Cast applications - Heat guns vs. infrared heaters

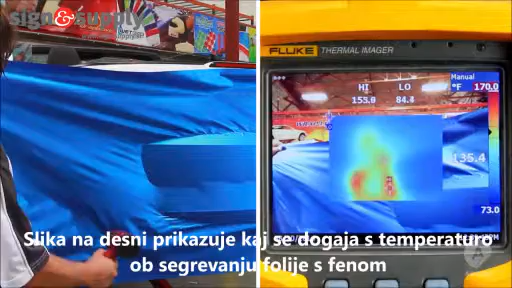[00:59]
On screen: scale top 170.0°F, scale bottom 73.0°F
The image on the right is from a thermal imager and shows the temperatures we are getting as well as the heat signatures of the area I'm working in.
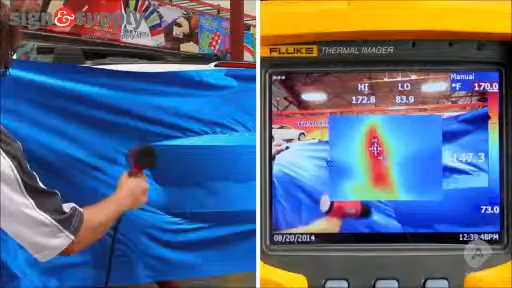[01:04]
Notice the center point of the heat gun bloom is white and goes as high as 205 degrees Fahrenheit.
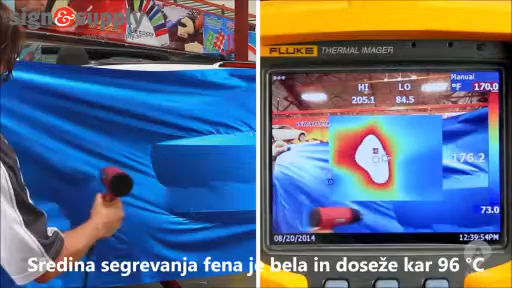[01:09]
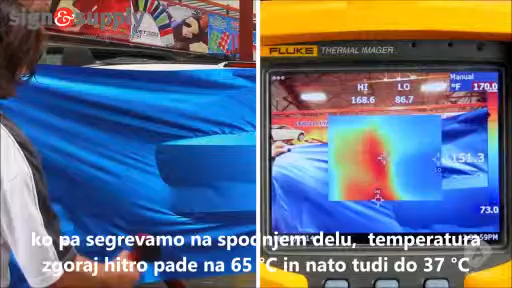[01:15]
But as I put the heat gun down and start to stretch the vinyl around the bumper, the temperature quickly drops to 150 degrees and then 100 degrees Fahrenheit.
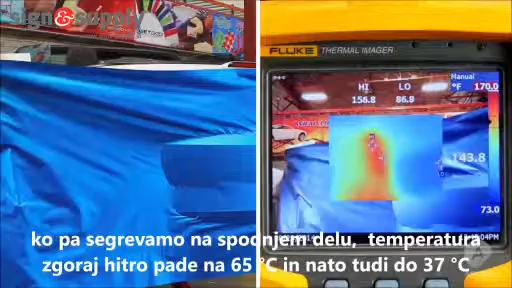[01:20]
This inconsistency can lead to many difficulties.
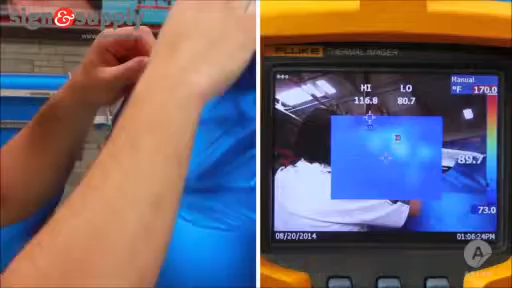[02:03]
When we use an IR heater, we are able to heat a wide band like this.
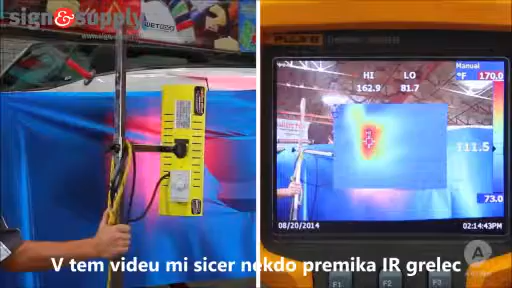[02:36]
On screen: scale top 170.0°F, scale bottom 73.0°F
In this video, I have someone moving the IR heater for me, but as you go around the bumper,
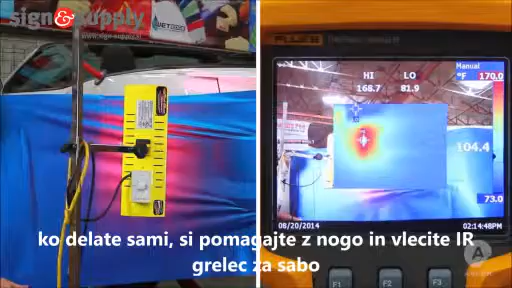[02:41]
On screen: scale top 170.0°F, scale bottom 73.0°F
you can pull the rolling heater stand with you with your foot, so that the application happens in one smooth motion.
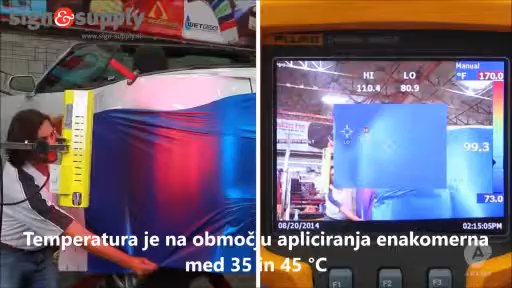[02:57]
the area being installed stays within a range of 100 and 110 degrees Fahrenheit.
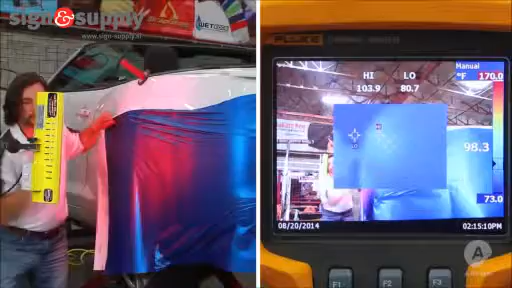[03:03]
The main stretch is done.
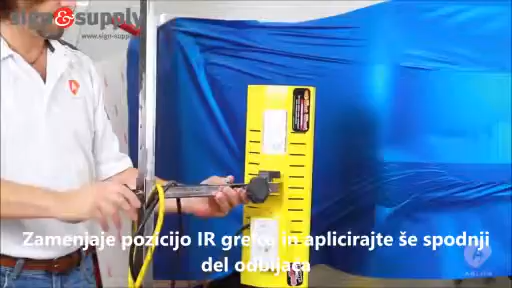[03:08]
Now adjust the heater and begin wrapping the lower part of the bumper.
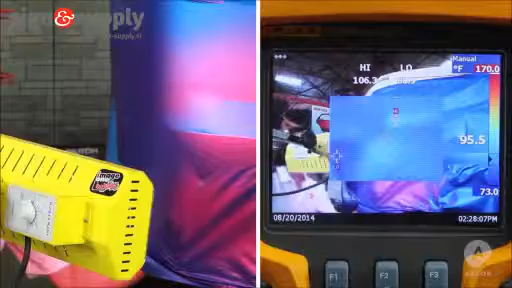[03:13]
On screen: scale top 170.0°F, scale bottom 73.0°F
One of the biggest advantages to using an IR heater is that your hands are free to work while the vinyl is being heated.
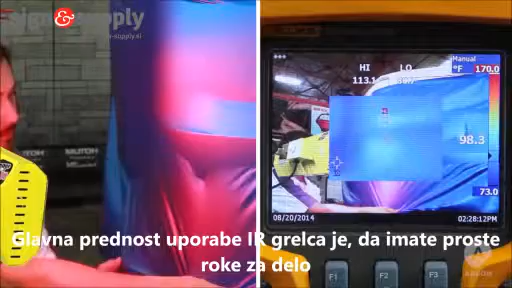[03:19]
On screen: scale top 170.0°F, scale bottom 73.0°F
The IR heater feels warm on my skin, but since I am always moving, this has never led to problems.
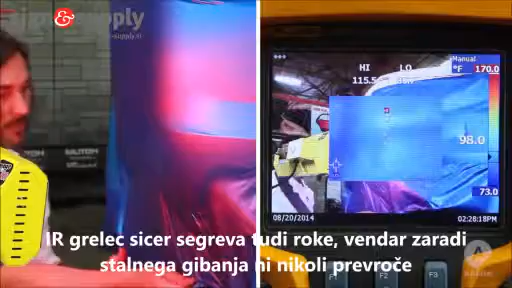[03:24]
On screen: scale top 170.0°F, scale bottom 73.0°F
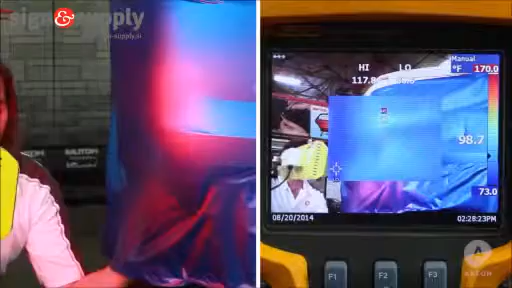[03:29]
On screen: scale top 170.0°F, scale bottom 73.0°F
Here I have the heater a little closer, but still the vinyl stays within a range of 110 and 120 degrees Fahrenheit.
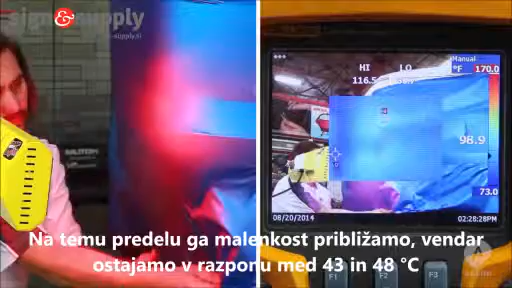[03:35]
It's clear to see that infrared heaters emit more even heat, which gives you more control over your broad stretch.